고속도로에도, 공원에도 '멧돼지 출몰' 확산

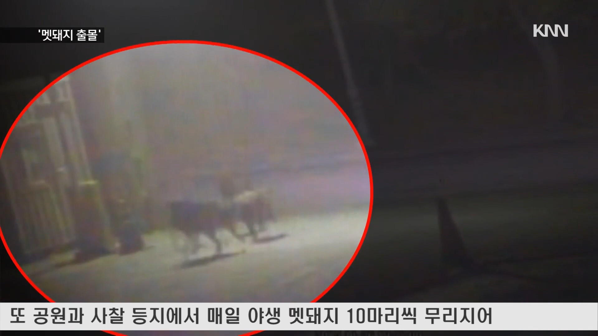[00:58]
또 공원과 사찰 등지에서 매일 야생 멧돼지 10마리씩 물이 지어 출몰한다는 신고도 잇따라 접수되고 있습니다.